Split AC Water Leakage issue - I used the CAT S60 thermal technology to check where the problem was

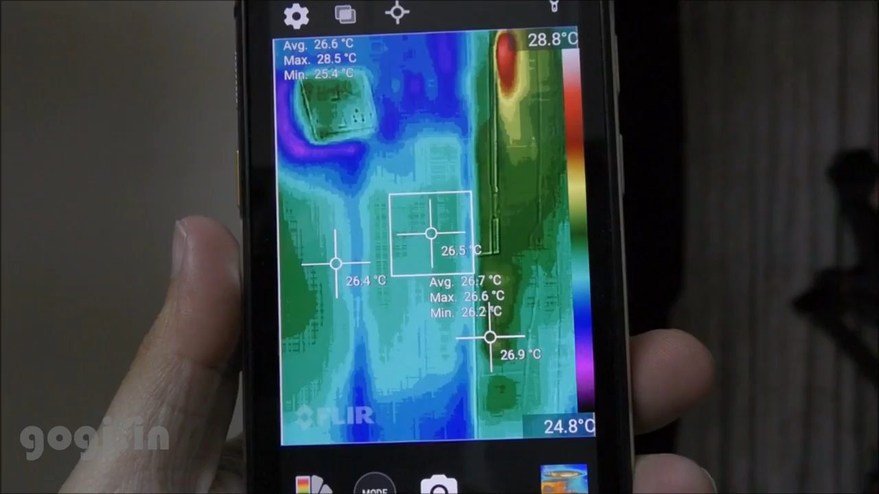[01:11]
On screen: scale top 28.8°C, scale bottom 24.8°C
तो उस कैमरा को मैंने शुरू कर दिया है और उसे मैंने बोर्ड के पास ले गया हूँ थर्मल कैमरा बेसिकली heat signatures को record करता है इससे आपको बड़ी आसानी से
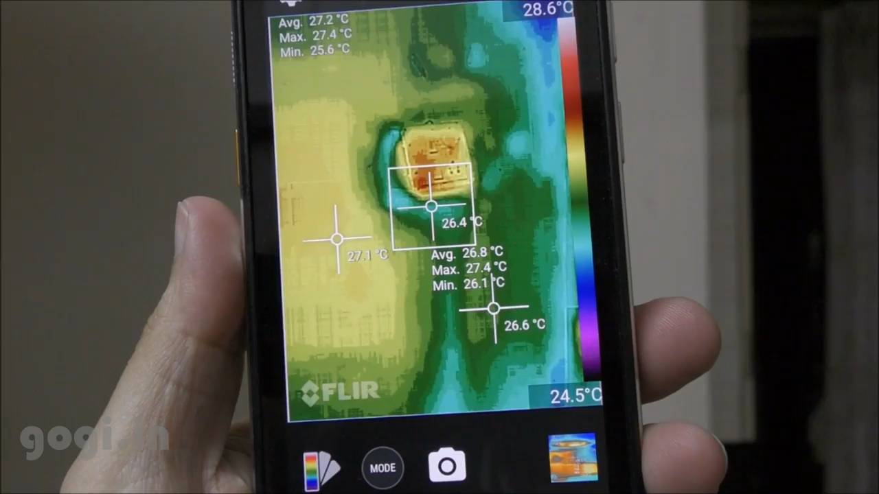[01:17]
On screen: max 27.4°C, scale top 28.6°C, scale bottom 24.5°C
पता चल जाता है कहाँ पर क्या problem है पानी थंडा होता है आप देख सकते हैं जो नीला रंग है
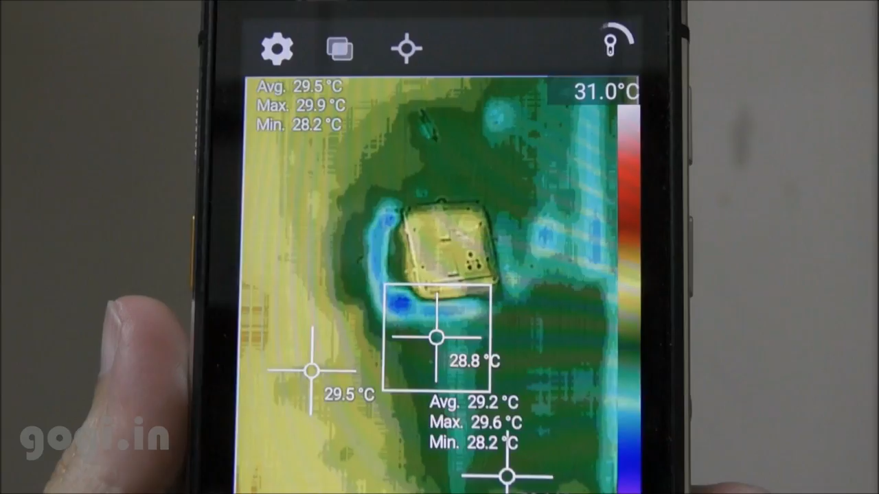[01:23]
On screen: min 28.2°C, scale top 31.0°C
वो पानी का है तो बोर्ड के आसपास थोड़ा सा पानी है ये है बोर्ड और
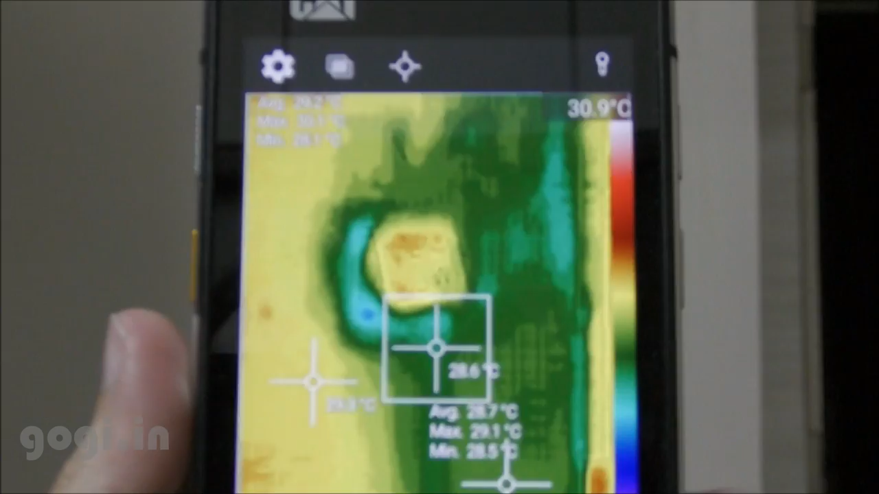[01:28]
On screen: scale top 30.9°C
थर्मल कैमरा के नजिरिये से जब आप देखते हैं तो आपको पता चलता है कि पानी कहाँ कहाँ पे है
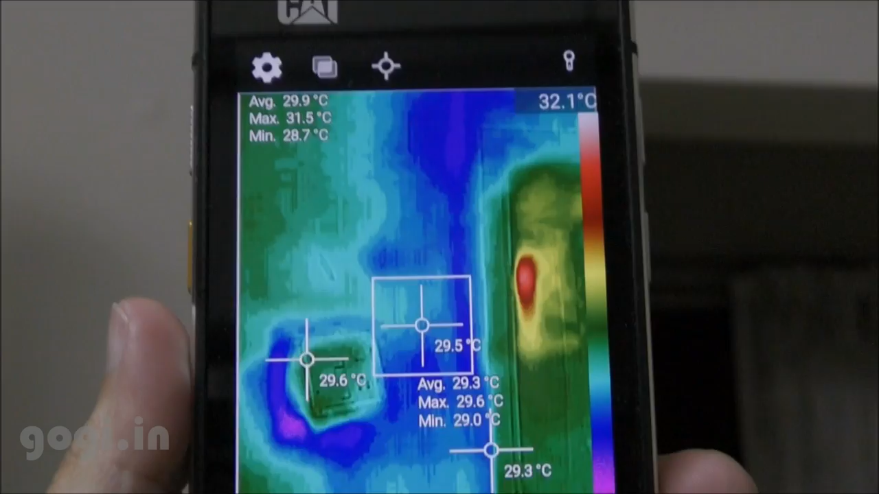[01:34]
On screen: scale top 32.1°C
और ये जो पानी है दिवार के � पीछे हैं तो आपकी जो साधारन आखों से आप ये
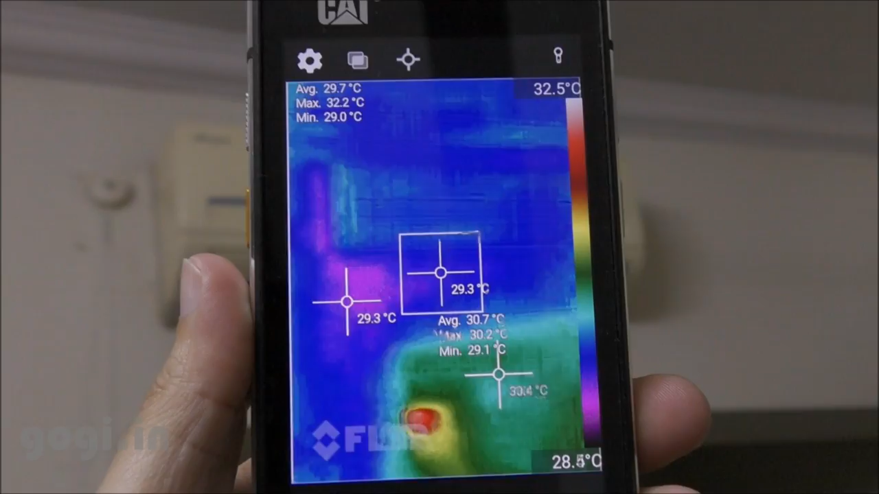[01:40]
On screen: scale top 32.5°C
नहीं देख पाएंगे ये सिर्फ थर्मल कैमरा के ही नजरिये से आप देख सकते हैं
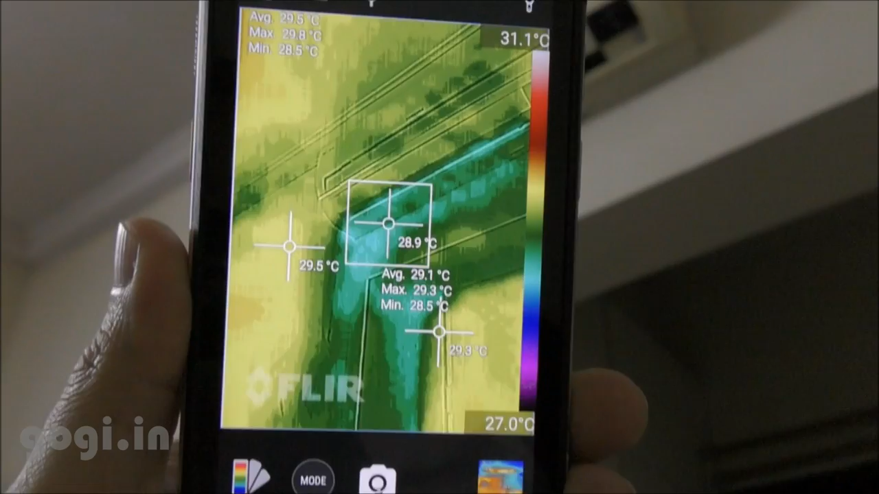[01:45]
On screen: min 28.5°C, scale top 31.1°C, scale bottom 27.0°C
तो इस थर्मल कैमरा का इस्तमाल करने के बाद मुझे बड़ी असानी से पता चल गया है कि पानी
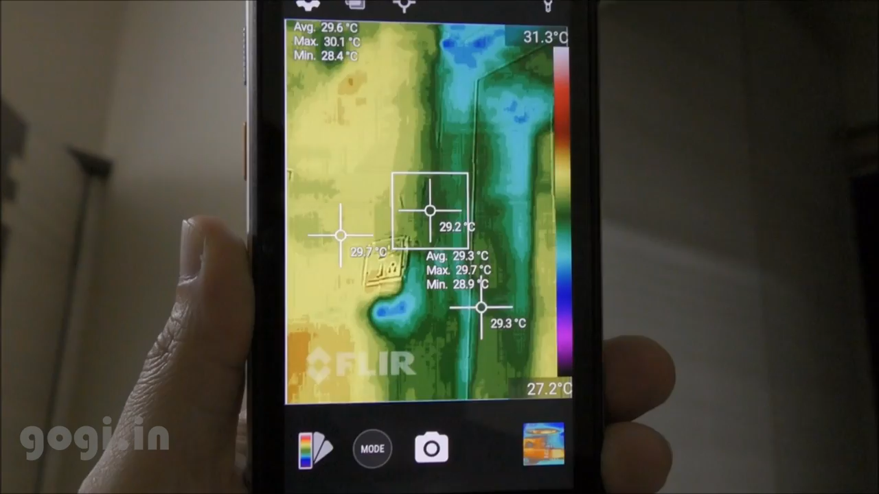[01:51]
On screen: scale top 31.3°C, scale bottom 27.2°C
कहां पर है और प्रॉब्लम कहां पर हो सकती है
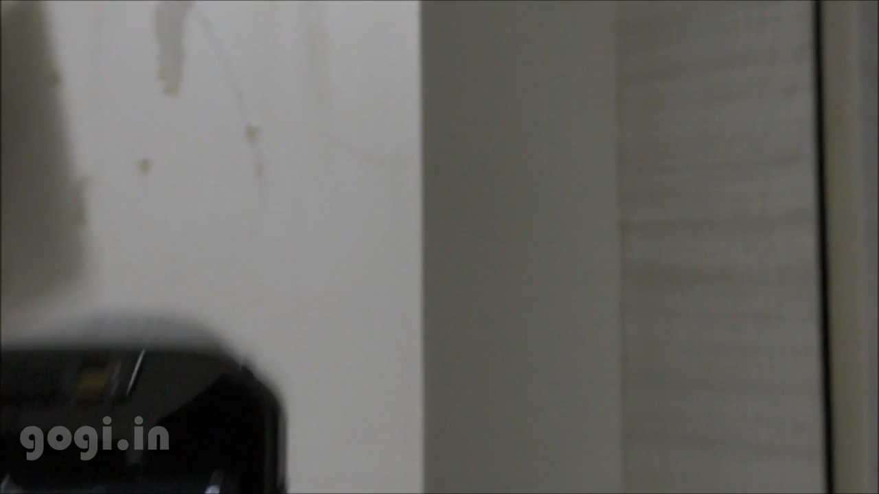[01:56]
दिवार के अंदर भी थोड़ा बहुत पानी गया हुआ है आप देख सकते हैं यहां पर लीकेज है अगर आप इसे छोएंगे तो गीला है
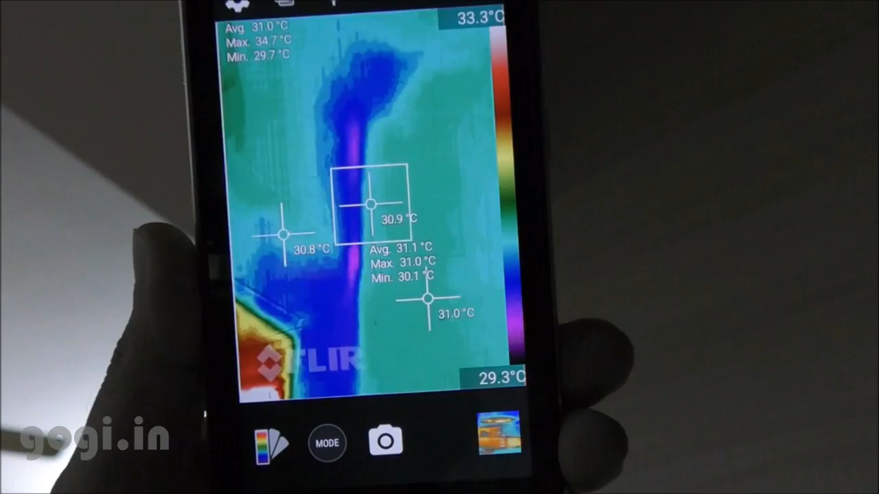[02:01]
On screen: scale top 33.3°C, scale bottom 29.3°C
पानी लीक हो रहा है और थर्मल कैमरा से भी ये बात साबित हो जाती है कि दिवार के अंदर पानी है
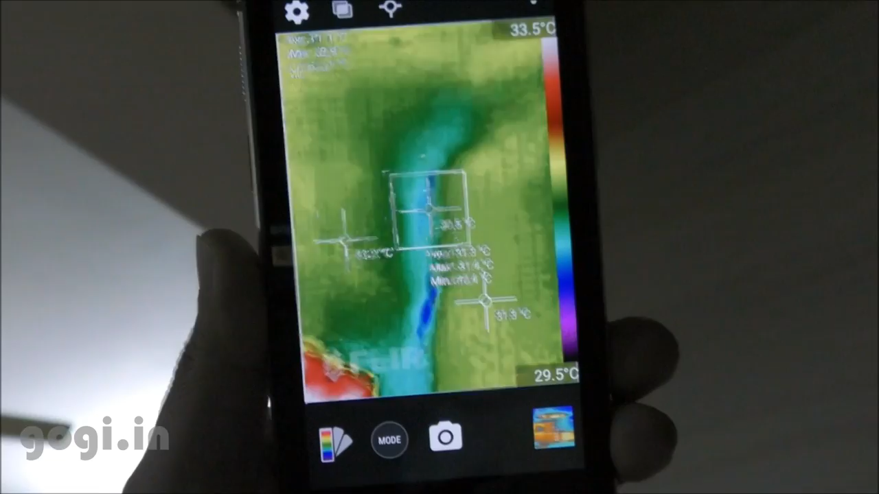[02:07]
On screen: scale top 33.5°C, scale bottom 29.5°C
तो यह सारा पानी एसी से आया हुआ है एसी का जो आउटलेट है शायद वो ब्लॉक हो गया है या निकल गया है
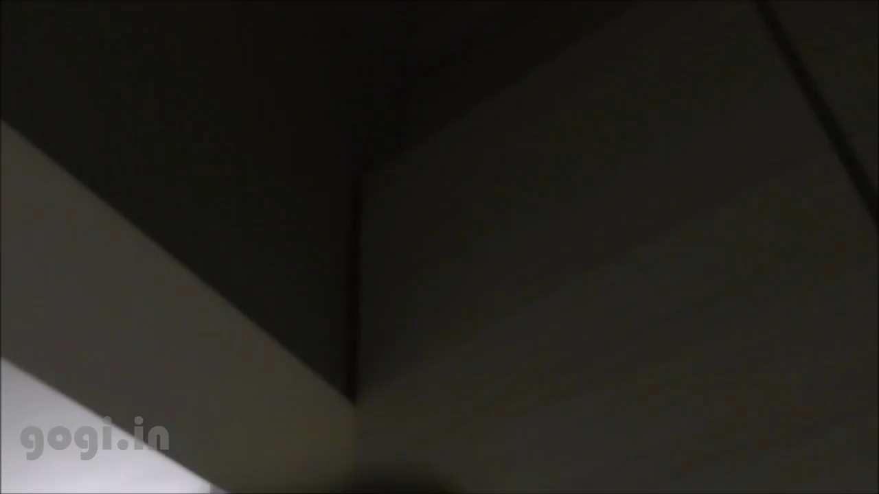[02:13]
यह CAT S60 हैंसेट का रिव्यू मैंने पहले ही कर दिया था आप इसे मेरे चैनल पर देख सकते हैं यह हैंसेट में थर्मल कैमरा आता है और यह हैंसेट काफी महेंगा है क्योंकि थर्मल टेकनलोजी महेंगी है
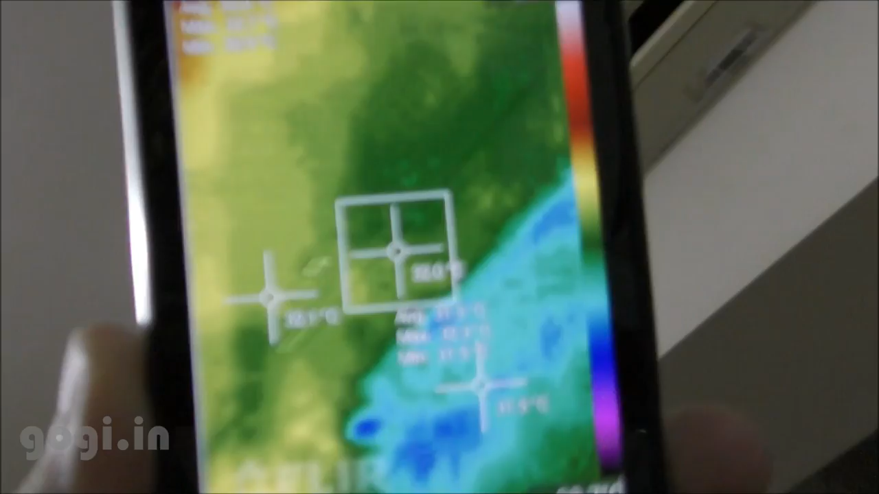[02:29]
इस हैंसेट की कीमत तक्रीबन 65,000 रूटीज है लेकिन जैसा कि मैंने रिव्यू में भी कहा था कि अगर आपका बिजनस या
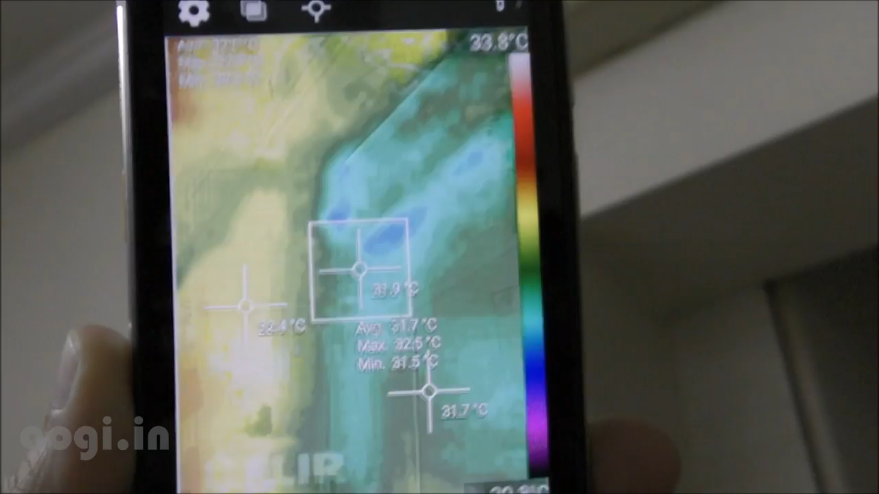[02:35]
On screen: scale top 33.8°C
प्रोफेशन में आप थर्मल कैमरा का इस्तेमाल कर सकते हैं तो यह बहुत अच्छा आप्शन है जैसा कि अब मैंने